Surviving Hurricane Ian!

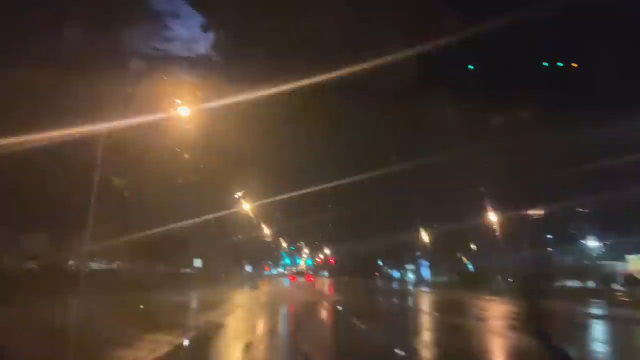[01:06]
It's not raining hard yet, but it's like, for the past couple of days, it's been raining.